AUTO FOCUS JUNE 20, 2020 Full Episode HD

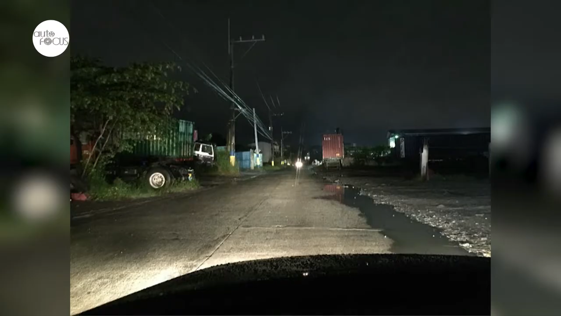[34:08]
Upgrade talaga siya from yung stock or OEM na bulbs.